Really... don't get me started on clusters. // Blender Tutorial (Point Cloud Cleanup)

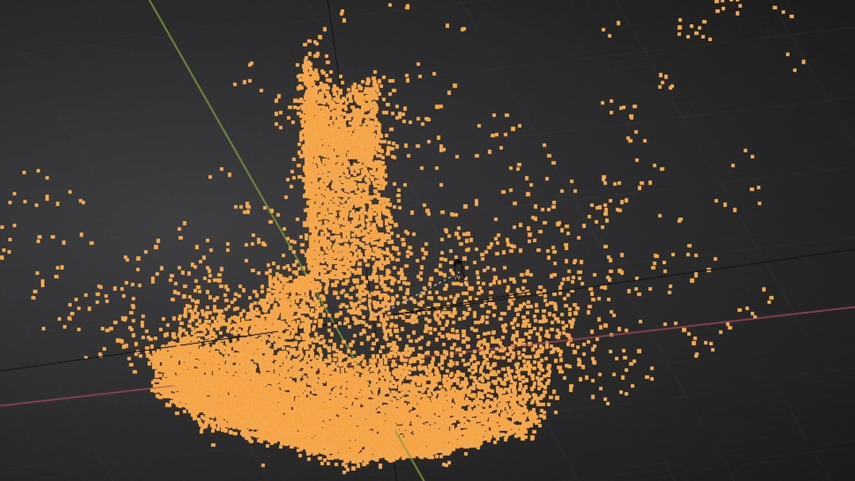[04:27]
At first, everything remains. And then as I increase this, you're going to see it not only deletes points, but it does it in kind of like this clustered way.
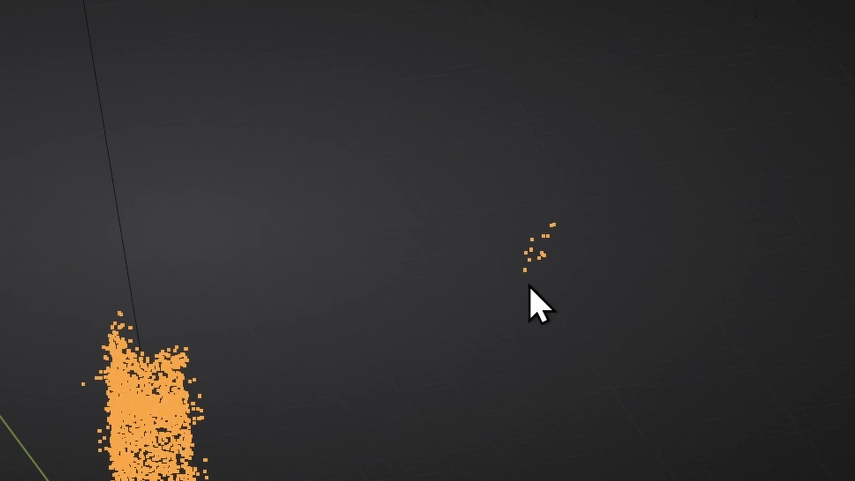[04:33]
So even like this one over here survived quite a long time because it has quite a few neighbors.
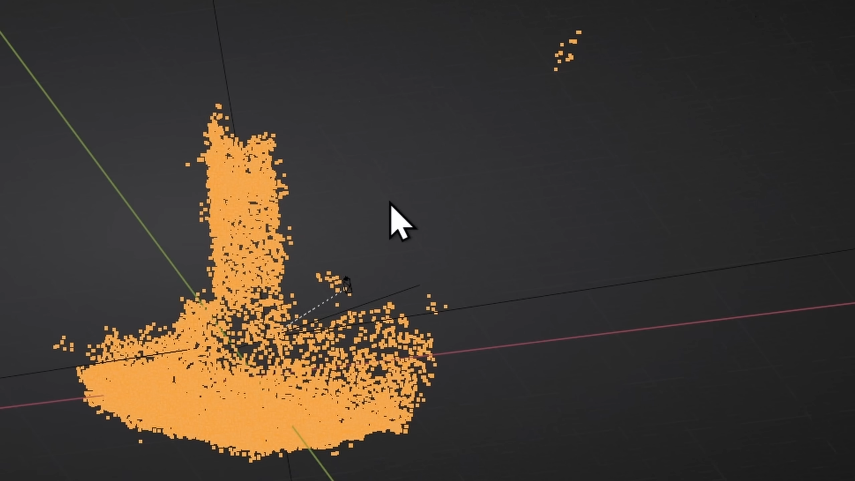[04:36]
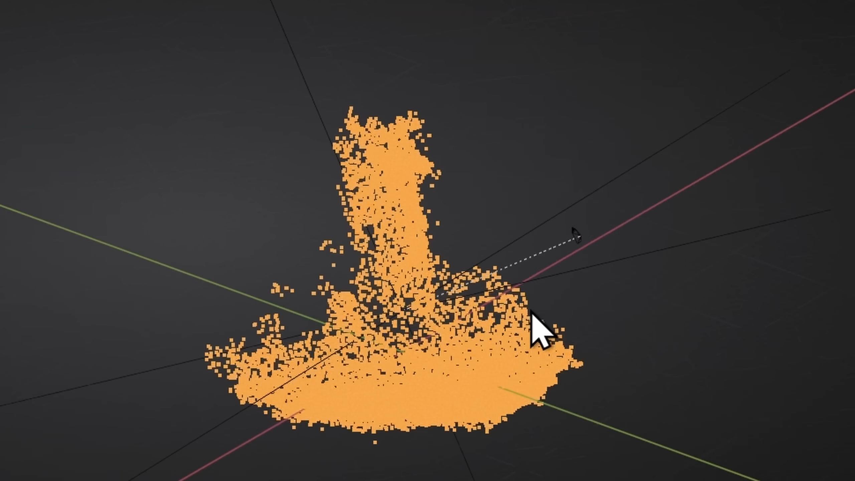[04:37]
But then as I increase this, we fully cleaned up the point cloud while preserving the detailed areas.
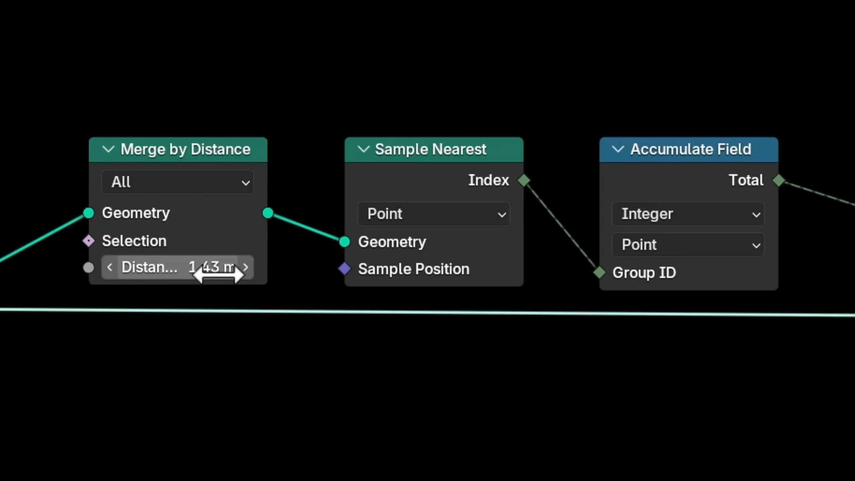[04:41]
We can also talk about the neighborhood size.
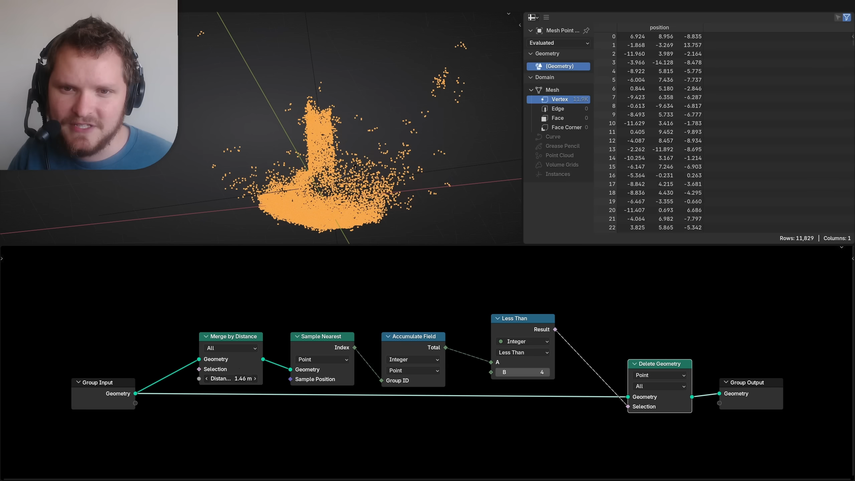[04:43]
As I play with this, we have smaller and smaller neighborhoods we're looking at. So this merge distance over here represents the radius or the size of the neighborhood we're looking at.